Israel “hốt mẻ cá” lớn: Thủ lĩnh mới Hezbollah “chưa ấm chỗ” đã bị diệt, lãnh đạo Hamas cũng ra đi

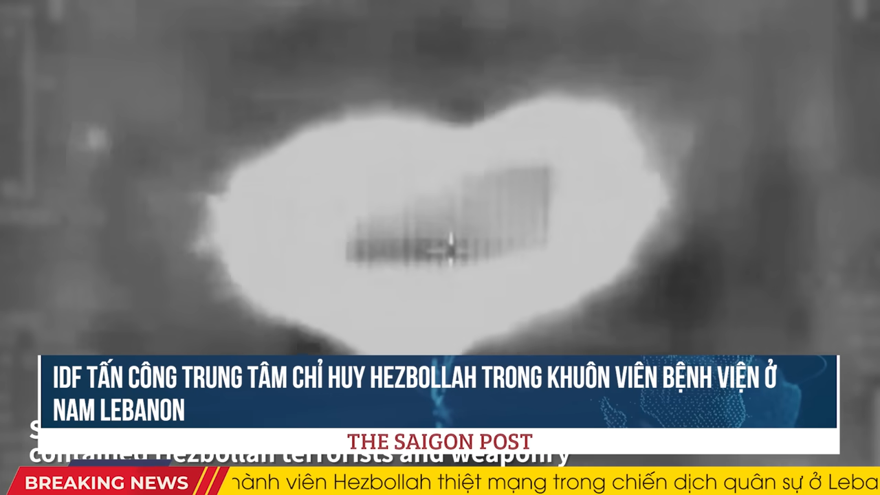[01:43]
Trong đêm qua, lực lượng phòng không vũ trang Israel IDF cho biết, đã tấn công các chiến binh Hezbollah tại một trung tâm chỉ huy nằm trong một ngôi đền ở Binchebel,